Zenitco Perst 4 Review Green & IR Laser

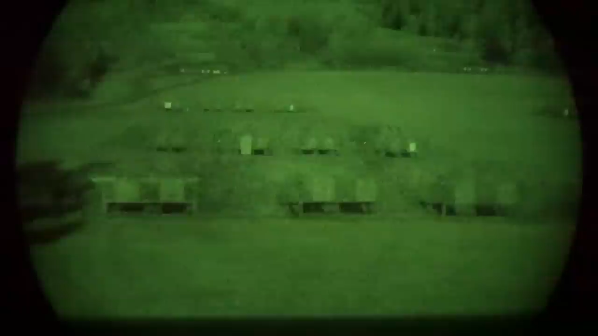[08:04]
All right, so here we are guys. We're out here on the night. Now we've got a sky that's, uh, the moon is about 75% out. And the first one we're going to do is this is the Peck 15. Now this has the, what do you call it,
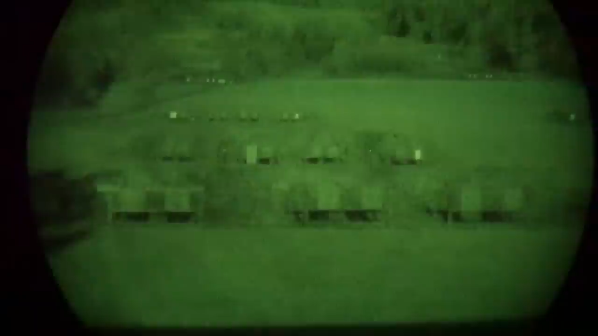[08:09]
safety screw in it that, uh, keeps it from, uh, you know, being too bright. But anyway, uh, so we'll go ahead. We're going to illuminate it with the infrared.
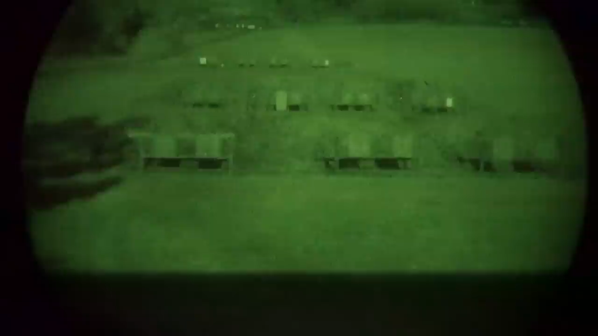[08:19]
Shoot that down, point it down at the, uh, 25 yard, if you don't mind. All right, there's the 25 yard. And you can see the shadow from the moon right there. It's absolutely incredible. There is our beautiful skyline.
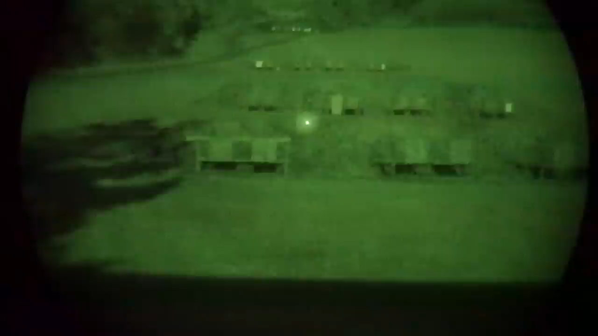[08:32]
All right, so we're going to take it on out to that's 100. There's the 200. Keep going 300. Go to your left a little bit.
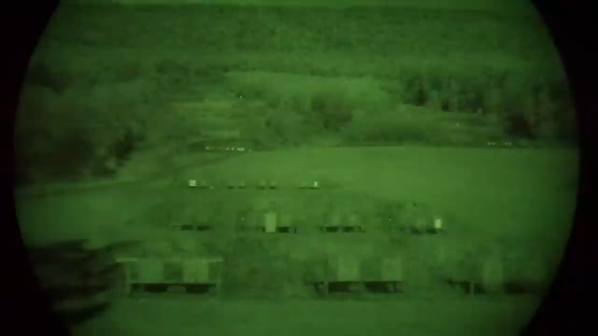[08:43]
All right. So it's pretty much disappeared at like the 600 yard. Okay.
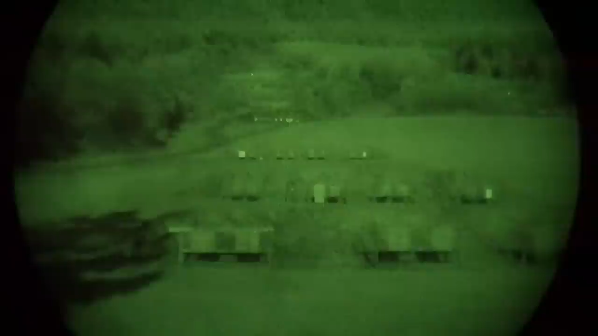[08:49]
So now let's do the visible laser. Uh, go ahead and point that out.
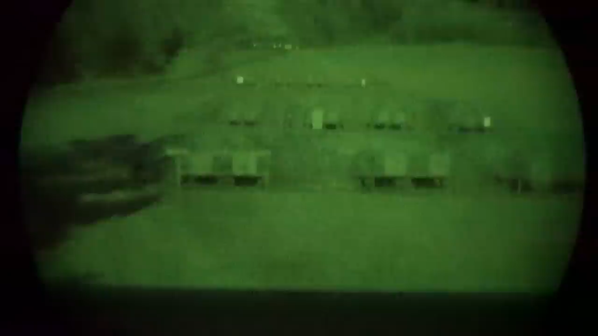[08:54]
That's, this is red, which is kind of fun. It's Christmassy. And 25. That's the 25.
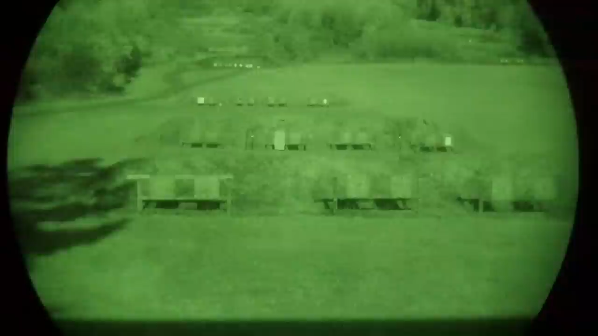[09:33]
Just press it and release. Okay. Okay. Turn it all the way down. That's to the left. Now turn it all the way to the right. And that's high. Okay. So you guys can actually see the beam through there and I'm sure to pick 15, but do a pretty decent job at that.
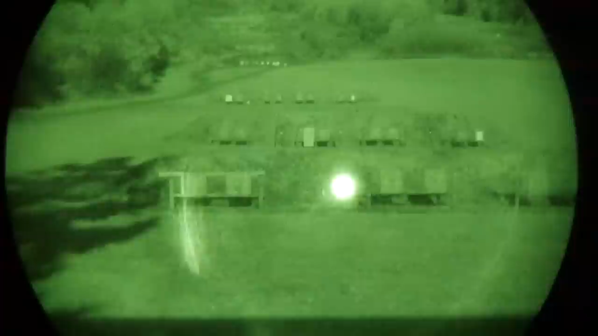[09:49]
And all right. So what we want to do, that's the 100 and that's 50, bring it out to the 100, take it to the left a little bit. All right. Up the hill. Keep going. Keep going. Keep going.
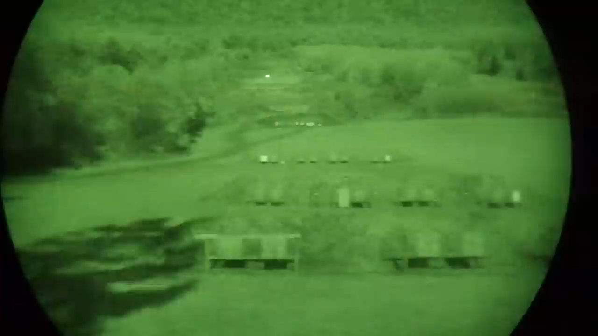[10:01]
And that's the 1000 and that's way up in there. Go ahead and point it up the sky. Let's see what it can do.
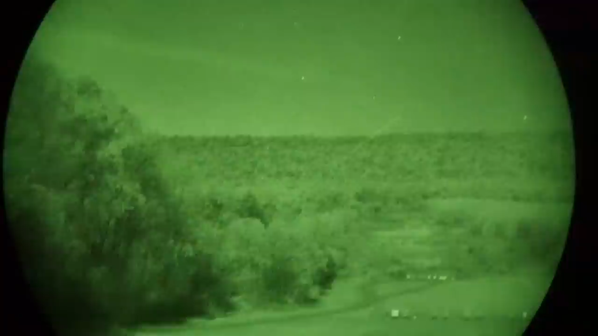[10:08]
Ooh, I know really. Okay. So let's do this. Let's go ahead. I'm going to take the nods away.
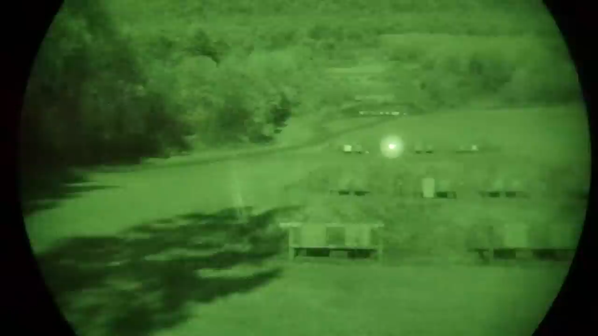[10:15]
Um, and we will go ahead and switch it to visible green laser.
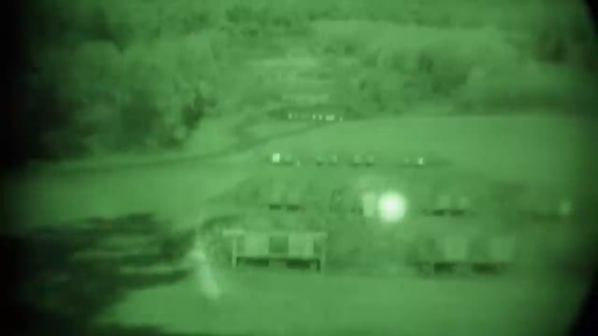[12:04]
Now let's see what that laser, that looks like. Okay. There we go. I wish I could get this thing to, all right. So that's, it lit up. And unfortunately, I wish this, it would show you, but you can actually see the beam itself.
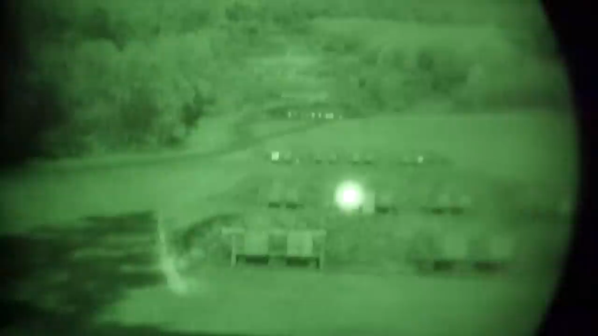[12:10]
Turn it. Is that all the way up? Yes, sir. Okay. Move it around. All right. So go to your right a little bit with it. No, with the laser itself. This one's done.
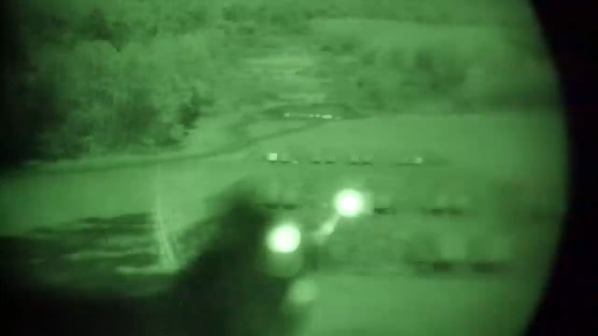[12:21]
Whip the rifle to the right. There you go. Now you can see it. Hold on. Let's see if I can. What we can do is go back and forth with it. Okay. To your left. Aim to your left. There we go. All right. Shoot it all the way out there. Raise it all the way up the heel.
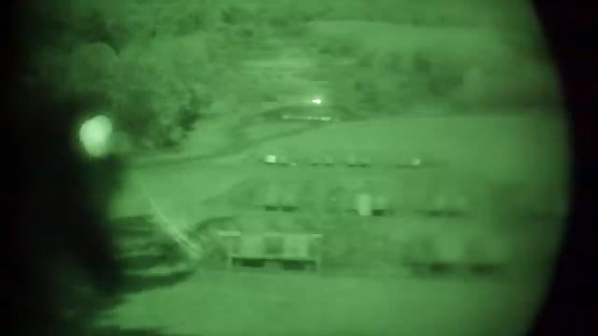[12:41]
And there you go. You can see the laser there. Okay. That's a good example there. That's about the 400. Keep going. 500, 600. Take it up to the 1,000. That's the 1,000 yard.
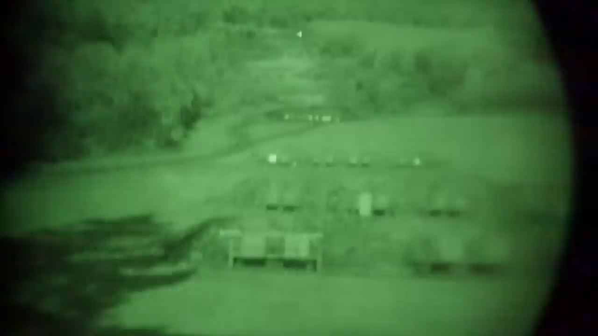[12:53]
Drop the rifle down and aim it up.
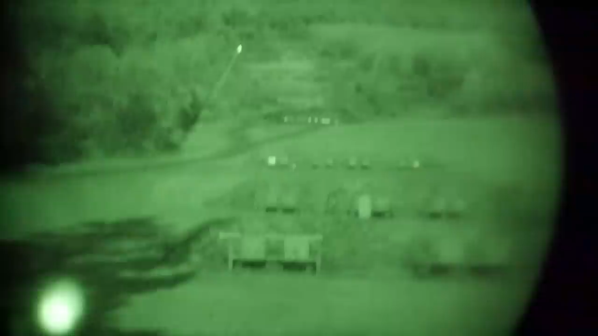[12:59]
There you go. Now you can see it. That's the 1,000 yard mark down there. That's pretty cool. Okay. So let's, just for shits and giggles, let's go ahead and break the Pec 15 out and see what it does. Stand by. Thank you.